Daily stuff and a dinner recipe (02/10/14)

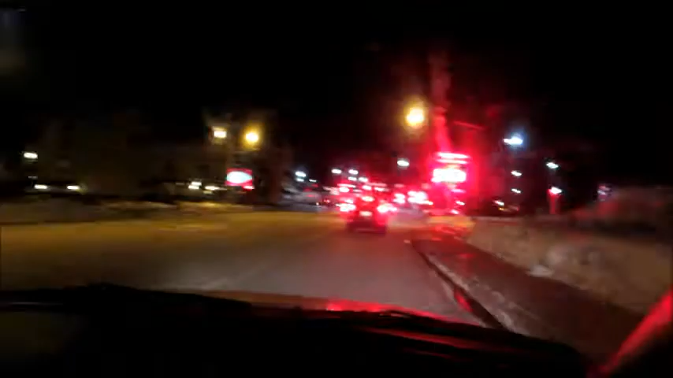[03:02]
have a green turn arrow as long as this person doesn't pull out in front of us ah curses this person's going straight and I can't get around